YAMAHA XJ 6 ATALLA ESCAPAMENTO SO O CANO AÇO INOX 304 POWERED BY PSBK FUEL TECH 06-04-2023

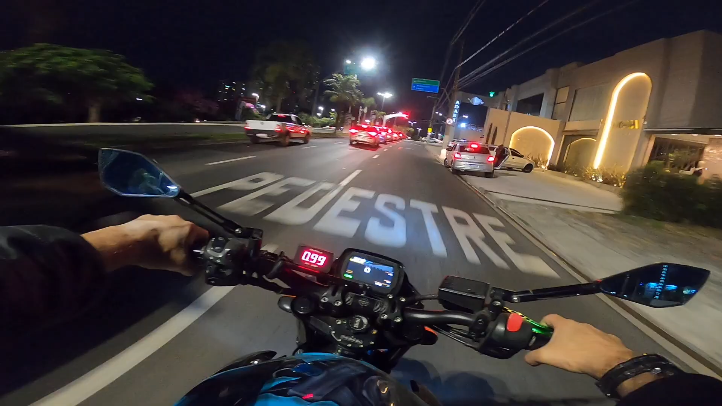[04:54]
T trânsito, hein? Para ir para casa, tá um perigo aqui. Lembra quando não tinha nada aqui, não tinha carro, não tinha nada, nada, nada.
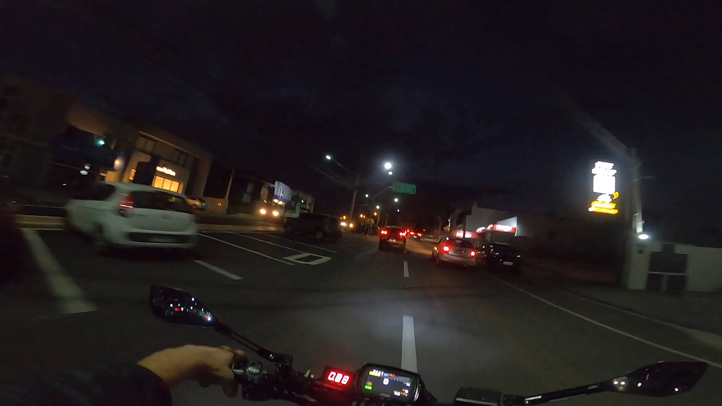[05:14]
É, mas olha como é que tá agora. Agora o bagulho tá que tá estresse total, mano. Tá ligado? Estresse total, mano.